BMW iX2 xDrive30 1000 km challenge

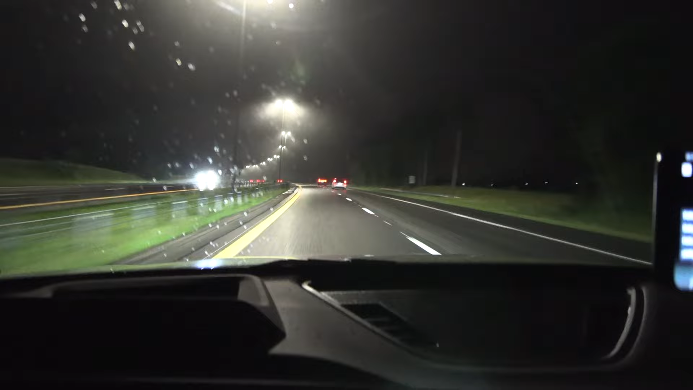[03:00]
have master deductions anyway but i'm surprised that at 155 at night we have so much traffic
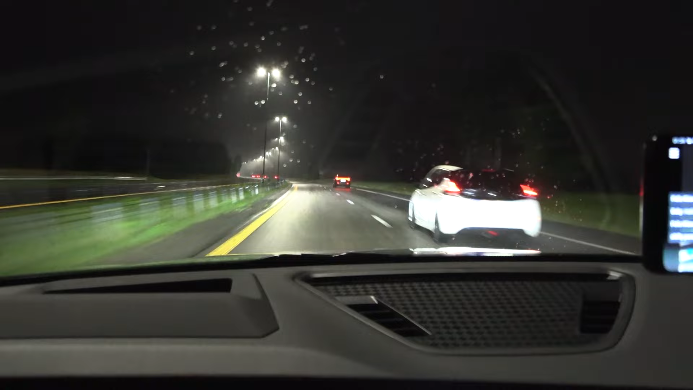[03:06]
oh okay let's hope it gets better at during the night at least so